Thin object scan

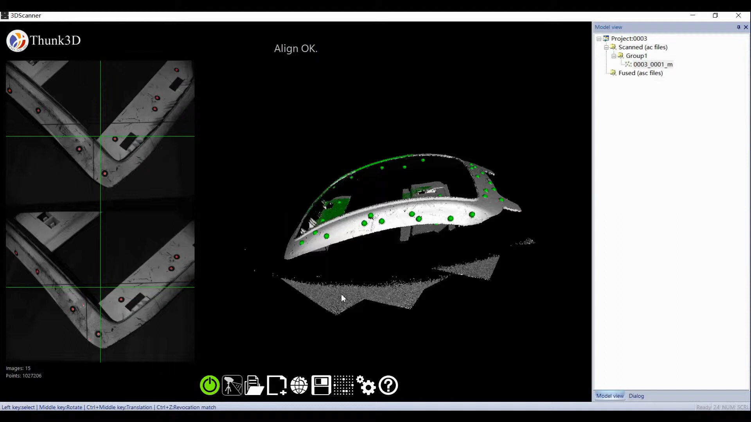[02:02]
Take care that it's cambered, so we can cut plan by three selections but select and delete.
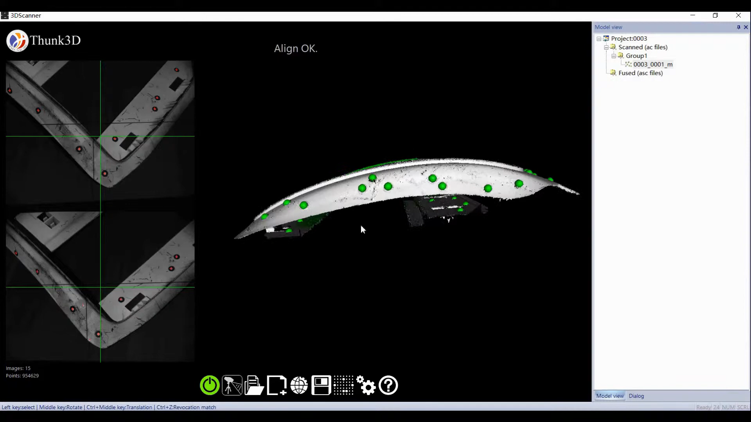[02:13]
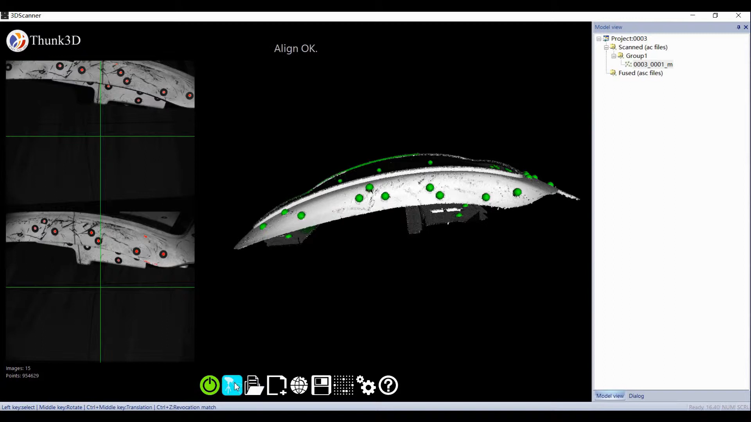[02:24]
The inter images must have over 4 common marks, or it resulted in merge failure.
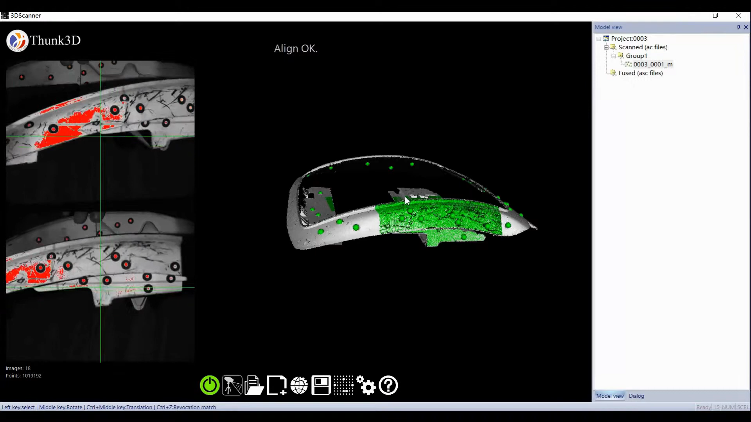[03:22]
No matter feature or mark, common parts is the key.
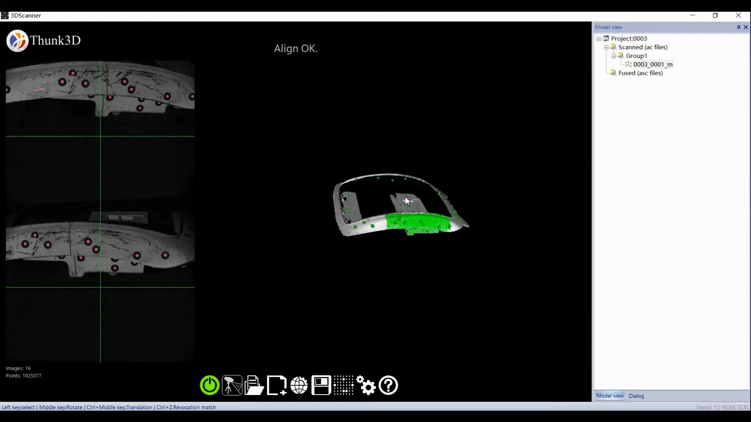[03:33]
Let's transit to the opposite side by these marks, and it's a secret when sticking the marks.
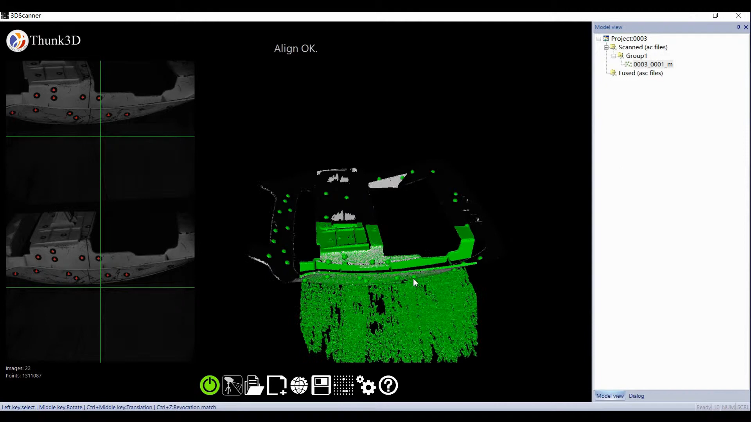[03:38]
You must enhance the amount on transition zone.
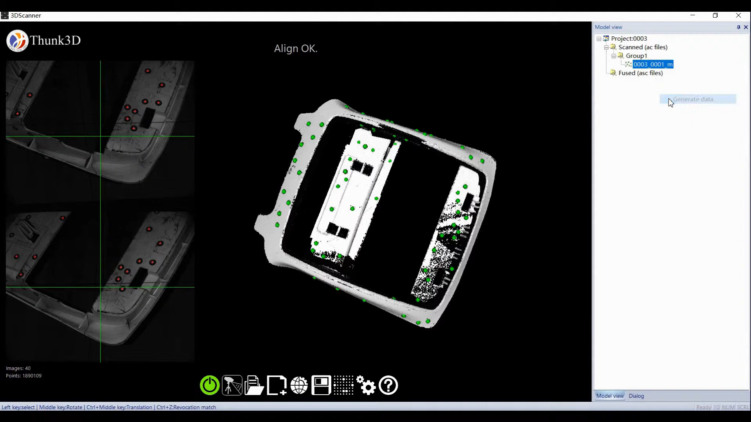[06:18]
Then you'll notice the TXT file.
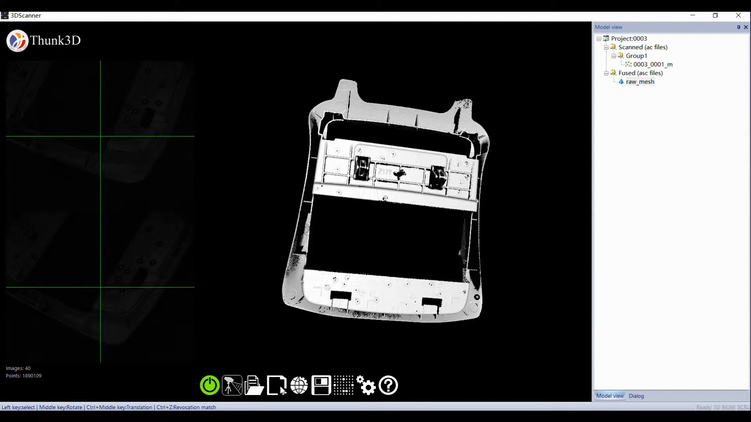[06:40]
Yeah, it's a profile of targets,
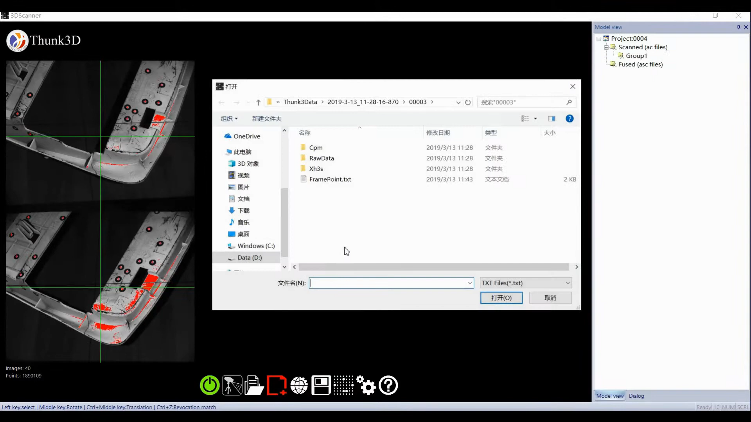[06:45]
so we rescan in industry carefully and completely.
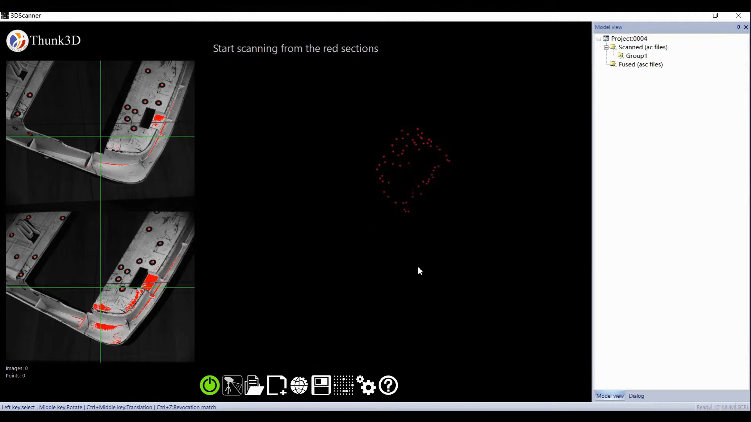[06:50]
But this time, every scan is searching for the belongings to the whole coordinates, so we barely made more failure. What's more, no matter how we dispose the target, the final volume accuracy was framed to the TXT profile.
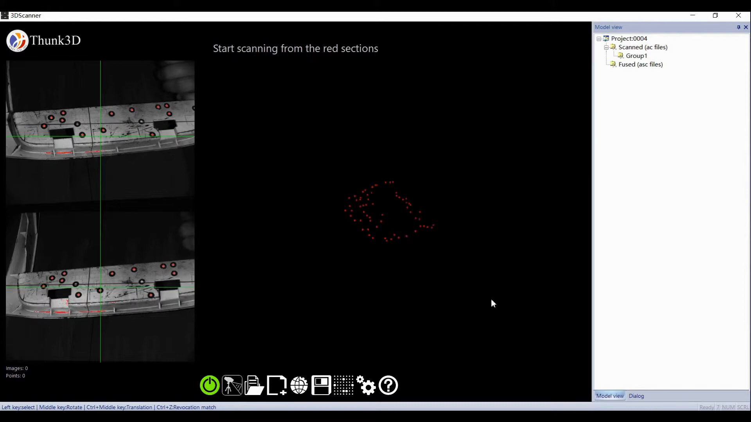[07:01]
It's very useful when we did many images.
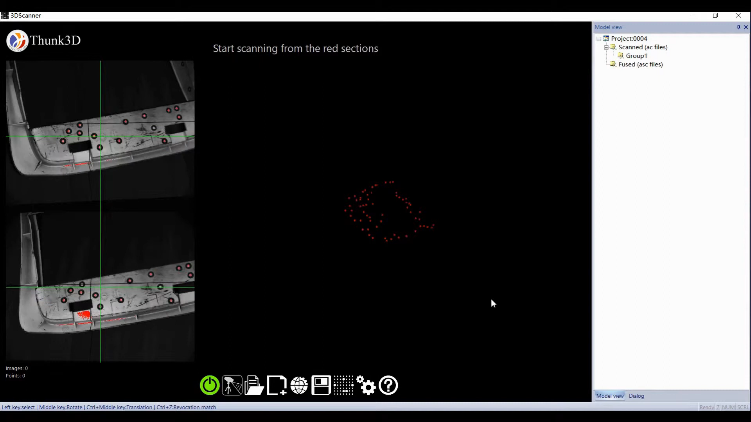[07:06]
After all, less images, better accuracy.
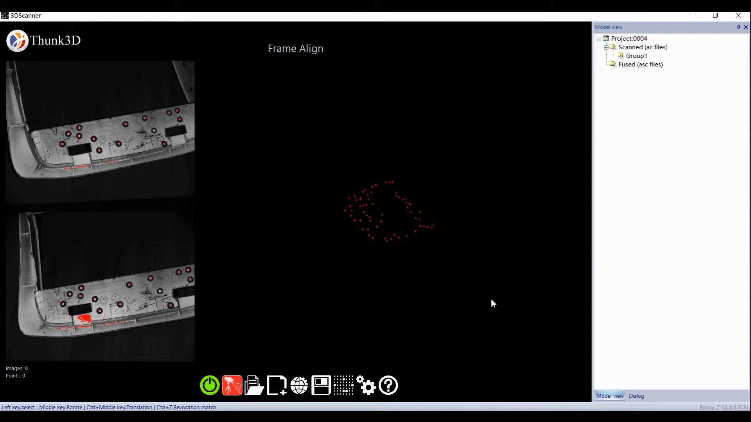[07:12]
The frame thus combined the details and the accuracy perfectly together.
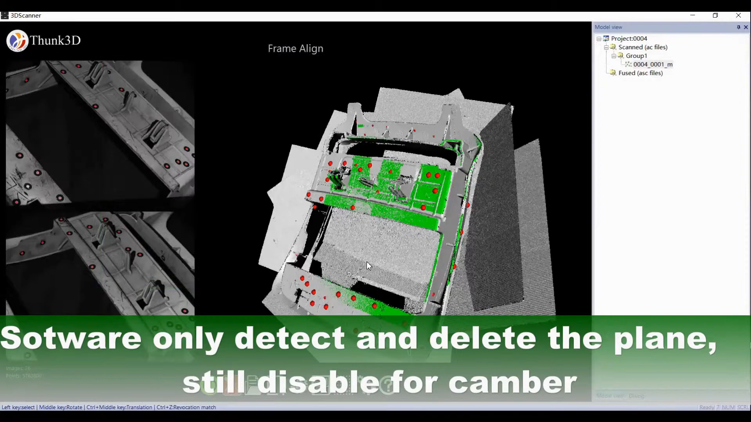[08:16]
Please take care that it's cambered, so we can't count plan by three selections but select and delete.
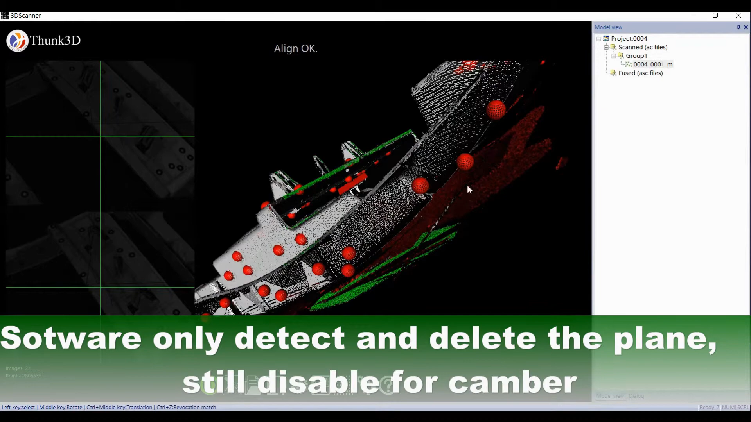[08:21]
The only fault is to delete a plan, but it's a target itself fault, not free scan fault.
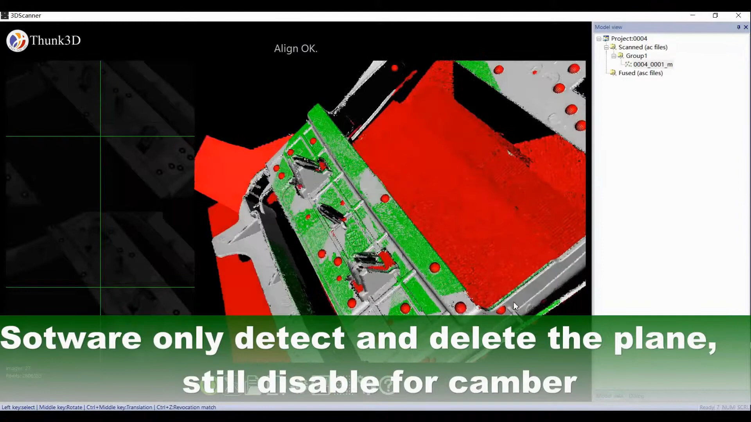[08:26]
Cause the software could only detect the horizon, still disable for camera.
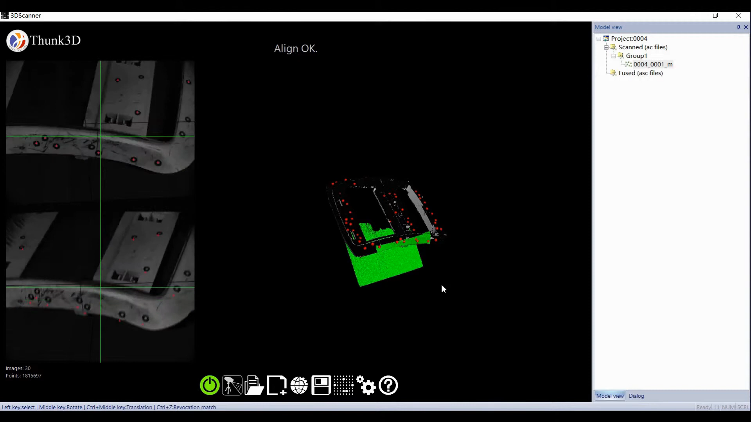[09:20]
So we rescan in industry carefully and completely.
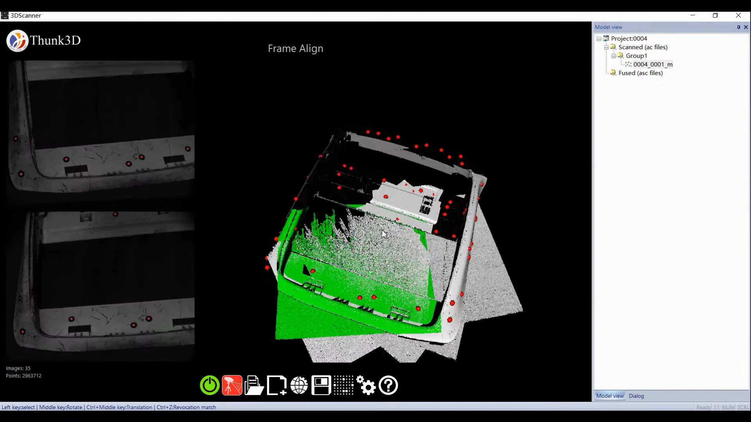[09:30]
But this time, every scan is searching for the belongings to the whole coordinates, so we barely made more failure.
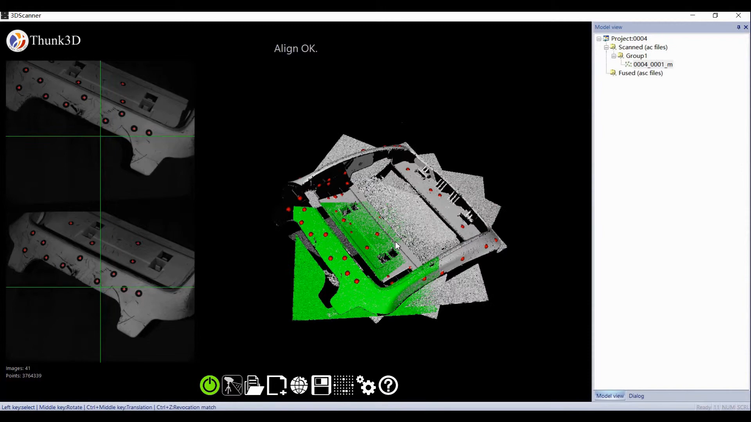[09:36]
What's more, no matter how we dispose the target,
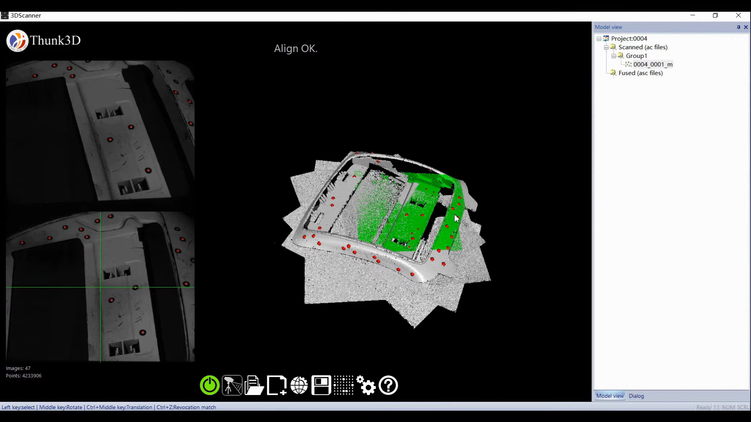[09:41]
the final volume accuracy was framed to the TXT profile. It's very useful when we did many images.
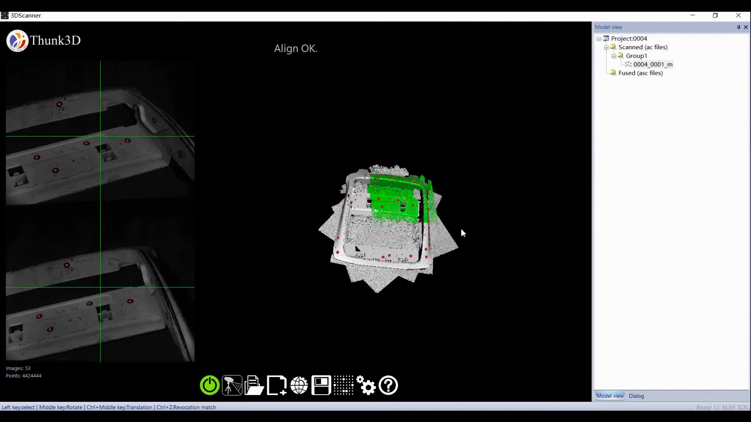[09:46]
After all, less images, better accuracy.
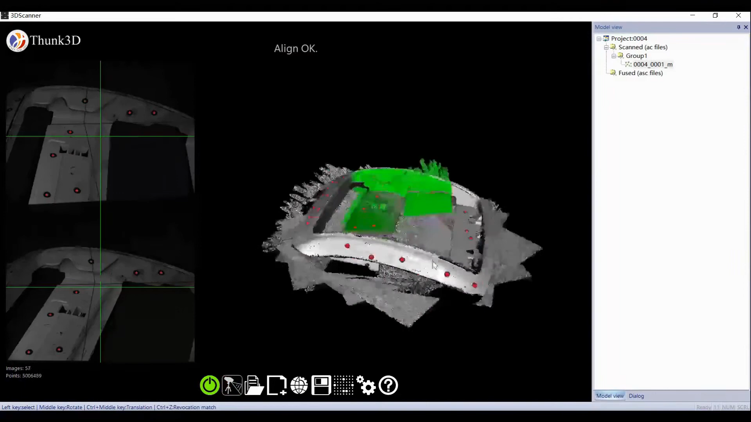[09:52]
The frame thus combined the details and the accuracy perfectly together.